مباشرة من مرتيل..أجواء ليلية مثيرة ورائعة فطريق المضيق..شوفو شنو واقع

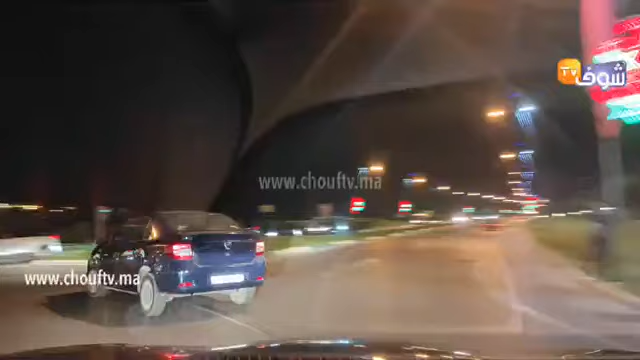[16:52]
وفي الجولة الليلية مباشرة من المديق. مرحبا يا رفو يا ايشان. ما شوفش السؤال. طرعوا تسؤال من جديد مع دراء.
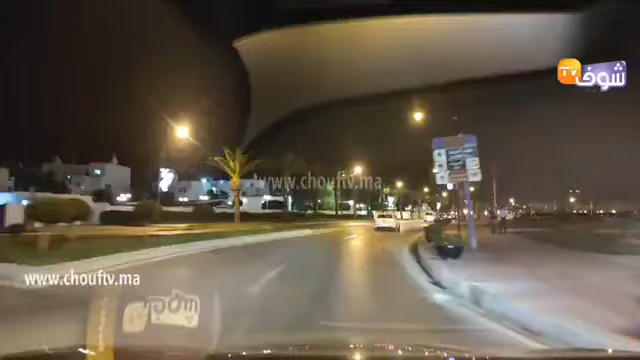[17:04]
لان احيانا كيكونوا التعاليك تتلعوا بسرعة. تصعب علي قراءات التعليقات. اه ده ماشي تصير اولا سؤلية. بالعكس. اها نظرا التعاليقات كتكون كثرة. تي صعب عليها قراءات كل التعليقات. مرحبا سيمو. شكرا لاتفويجة. شكرا اللي كتن تعالى لحضر للك تعليقات ديالكم معنا. مرحبا. شكرا لزافك نزال. شكرا لكل متابعين الاوفياء. اهيشان شكرا سامير مرحبا.
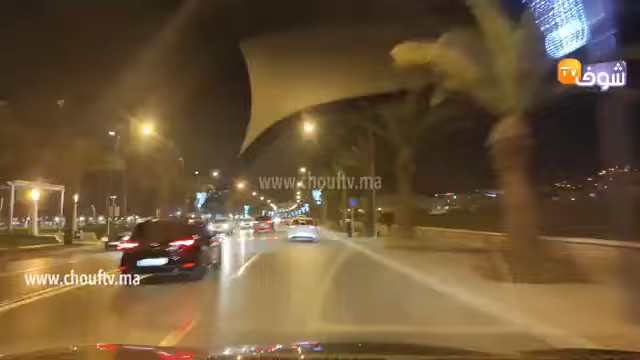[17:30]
لن اه في اتجاه قلب المضيق. دائما اجواء ليلية جميلة.
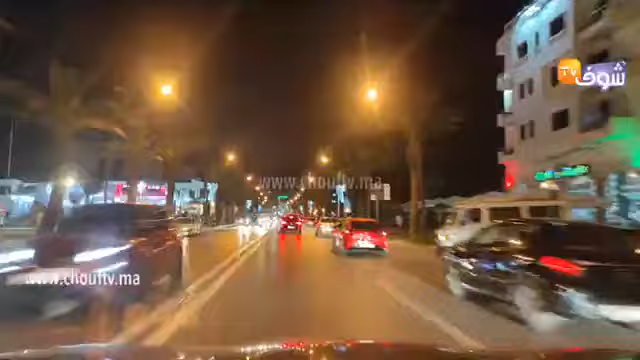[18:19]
وانتمنى وكذلك الناس تلتزم هذا هو الاهب. كنزاز شكرا لك. اه من قلب المضيق. اجواء اه جميلة ليلية. انتمنى تكونوا بخير على خير. شكرا لكم على التفاعل وتعليقات ديالكم. اما نلقاكم بخير في مواشر اخر. من قلب المضيق. انتم ممكن تشوفوا الاجواء جميلة. امالي انه كل واحد يساهم مشكلة باخر في التوعية قدر المستطاع. ماش يمكننا نتغلبوا على هاد الجائعة.
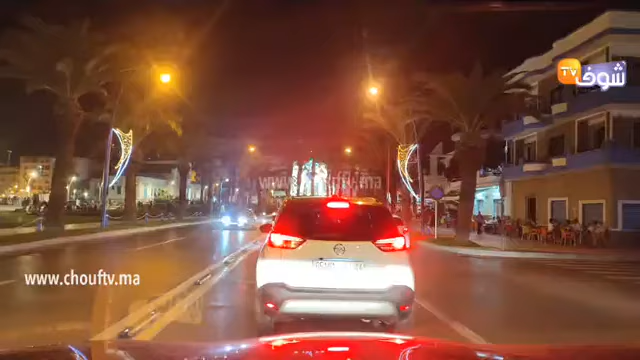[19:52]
مرحبا. نتمنى وتكونوا بخير. وعرافوش. سامير يا سامير. عادي ندخلو للميناء ونشوفو الاجواء الليلية في الميناء ديال المضيق. كيفاش ديالا الاجواء. ديالا متسبقة نشوف تابعنا معاكم فهد البت المباشر من قلب المضيق. نشوفو معنا الاجواء الليلية. آآ جميلة هنا في قلب المضيق. لعشاق آآ لعشاق المضيق على المشي والالميناء.
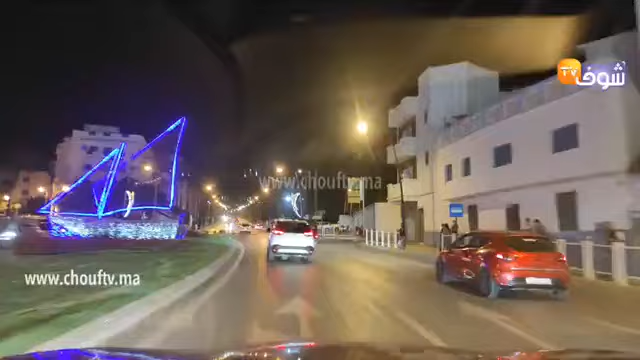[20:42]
اجواء جميلة. تحية لكم. تمنوا تسمتوا معنا بعض المناظر. ونضيروا جولة في قلب الميناء ديالا المضيق. شوفوا معنا الاجواء الليلية كيفاش عاملها الان. تحية الناس ديالوجداء.
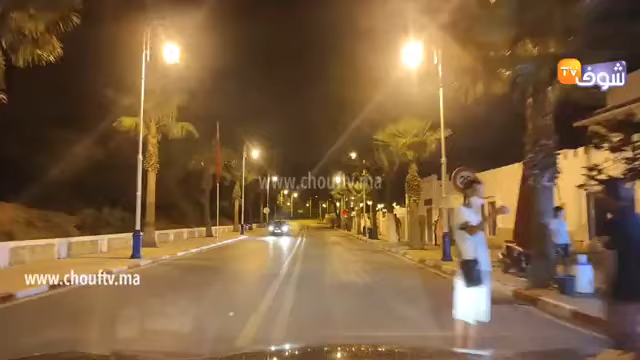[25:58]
وهنا الميناء وتلقى طبالي خوين. يعني لكن شاءت الاقدار. شاءت الاقدار في زمن كورونا. ان البانت انه وكين ازمة خانقة صراحة. اتر الاقتصاد اه ديال المنطقة ككل صراحة. لا في المطاعم ولا في الشقاق ديال الكراه ولا في المقاهي ولا في الحركة. الاقتصاد ديال صفة عامة مع هاد الجائحة.
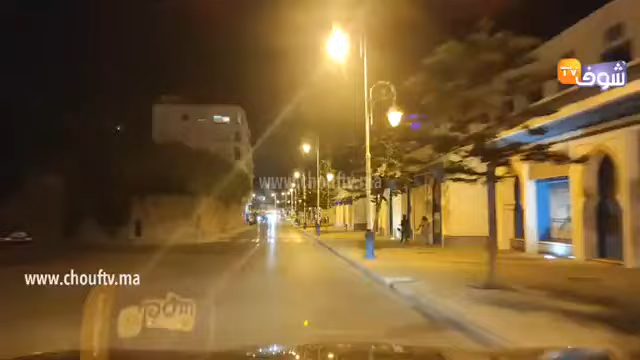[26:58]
ما كينش ديك الحركة الاقتصادية المعروفة في كل سنة. طبعا جائحة بالطور كبير. للاسف. امين رب العالمين طلب الله. دعوات ديالكم متسبعين اللي يرفع لنا هاد الوباء. هادا هو الاهم. كورنيش ديال المضيق. اجواء ليلية جميلة. ولكن شاءة الاقدار. شاءة الاقدار.